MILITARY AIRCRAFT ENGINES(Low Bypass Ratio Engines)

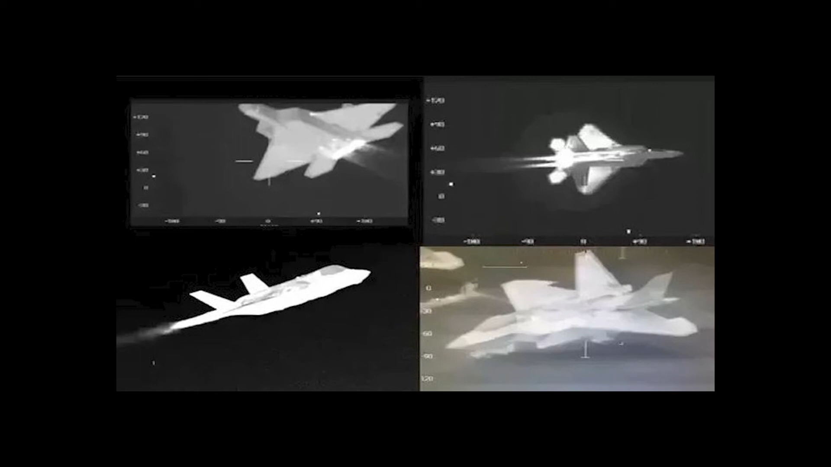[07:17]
the heat day emitted have started to be determined this means that the thermal traces of aircraft using the afterburner system can be easily detected from close distance in aircraft using the afterburner system thermal trace surges are the high
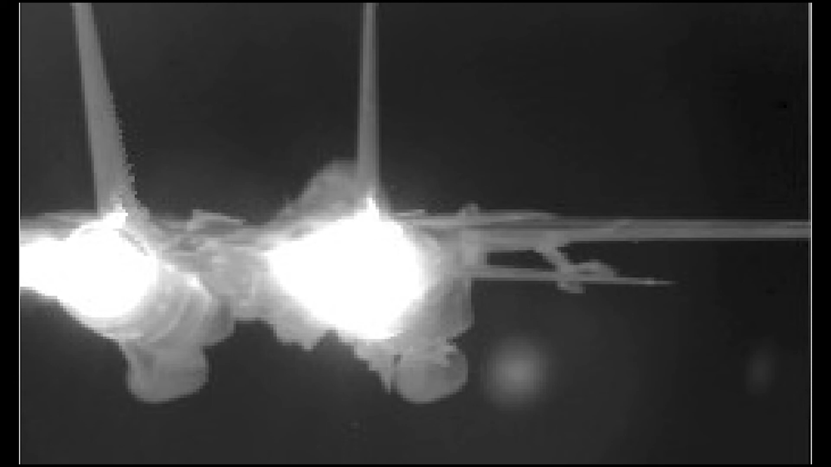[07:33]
temperature in the exhaust nozzle of the aircraft and the fusillage temperatures due to high speed friction